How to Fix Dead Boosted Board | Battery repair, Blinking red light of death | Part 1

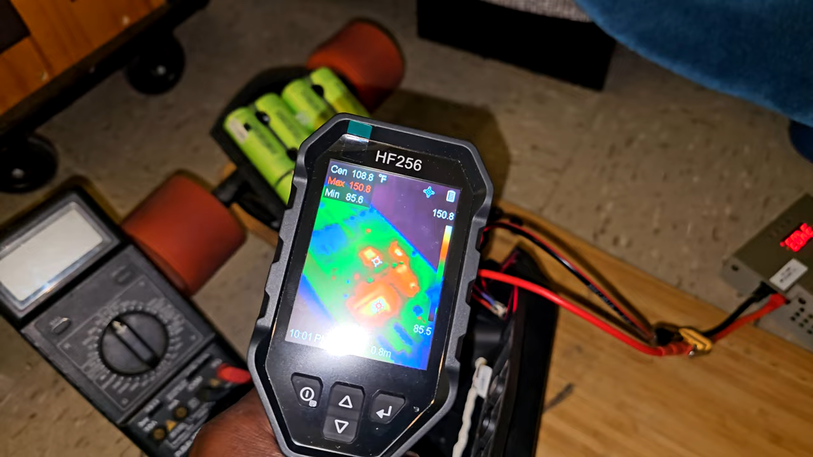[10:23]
As you can see here, it does climb a little bit.